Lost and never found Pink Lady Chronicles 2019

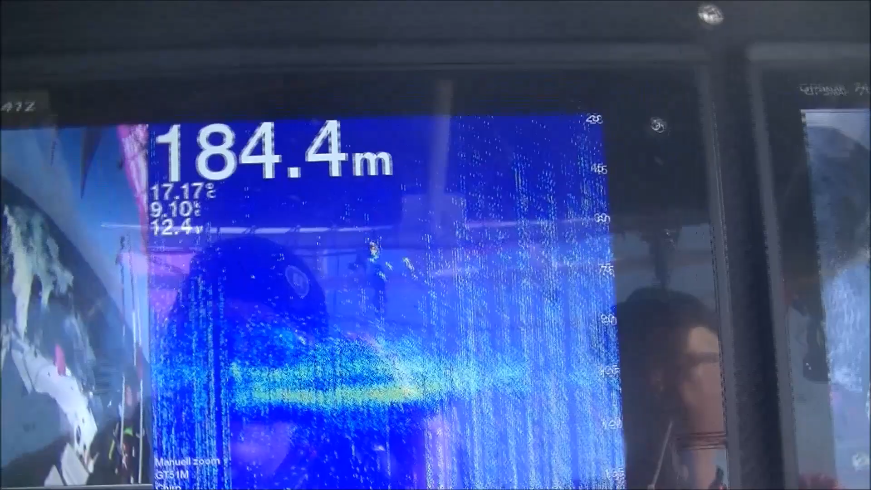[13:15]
On screen: depth 184.4 m
tofiskekon här. Det är den tofisken vi hade på precis, eller dess kompisar förstås.
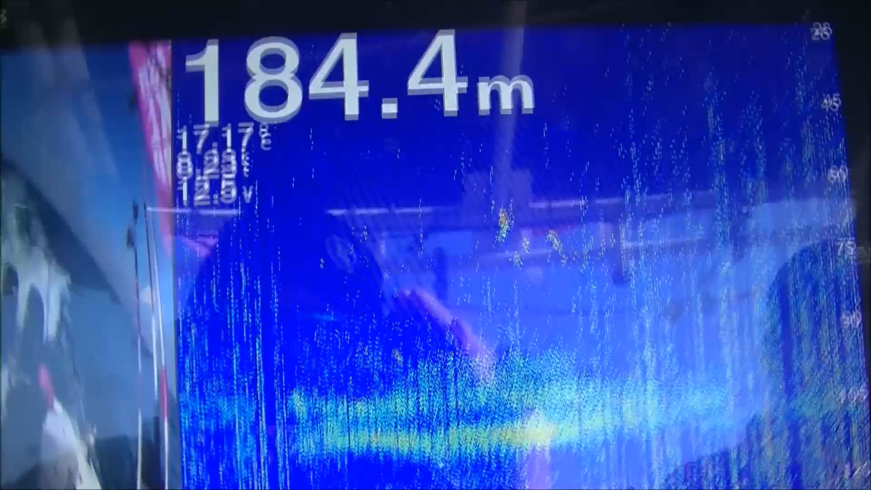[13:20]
On screen: depth 184.4 m
Och det är typiskt eftermiddagsbett i det här området.
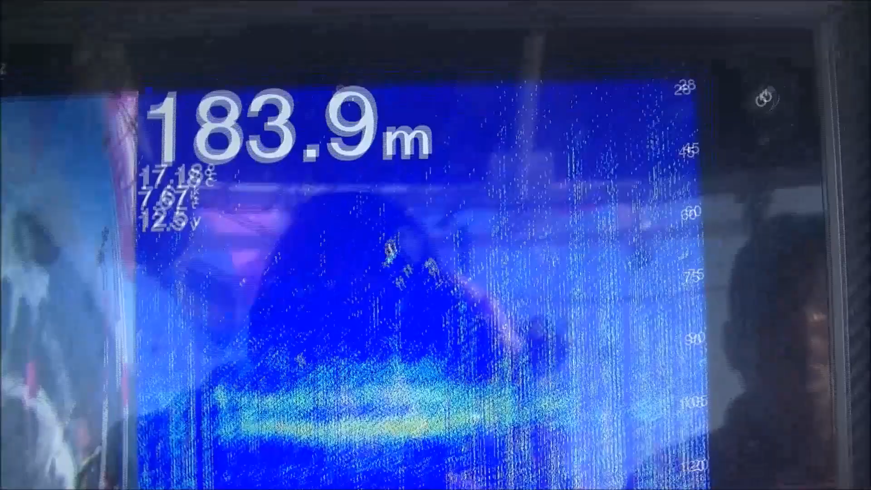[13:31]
On screen: depth 183.9 m
Så att den högg ju precis innan vi skulle avsluta fisket. Och så ser de ut på ekolod.
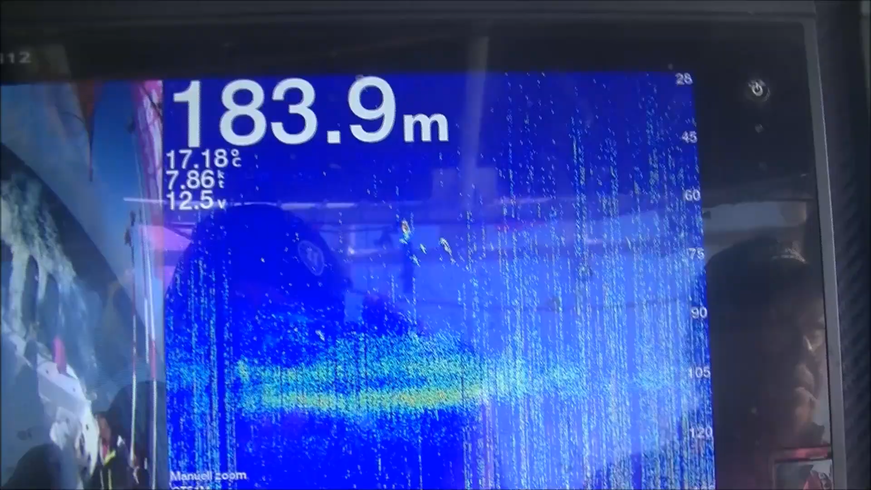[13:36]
On screen: depth 183.9 m, water 17.18°C, speed 7.86 kn
Vi får inte se den i verkliga livet.